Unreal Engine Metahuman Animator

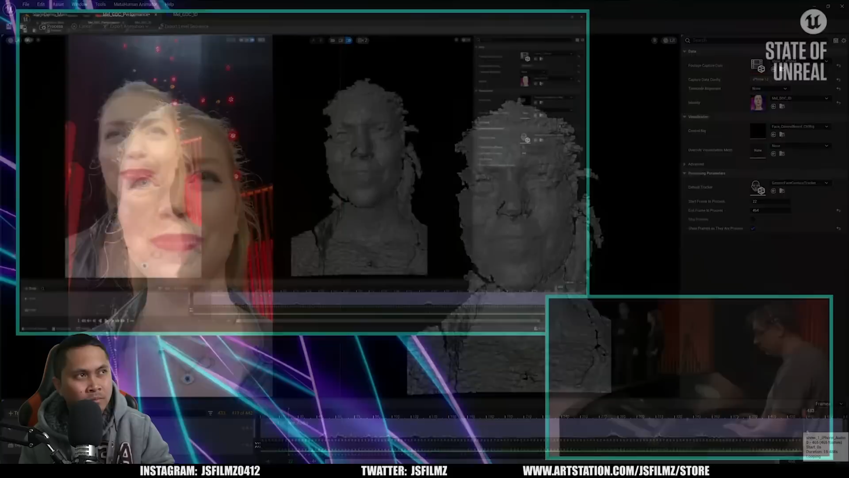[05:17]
John is currently scrubbing through the take to pick the section that he wants to process. John, are we all good with the data? Awesome.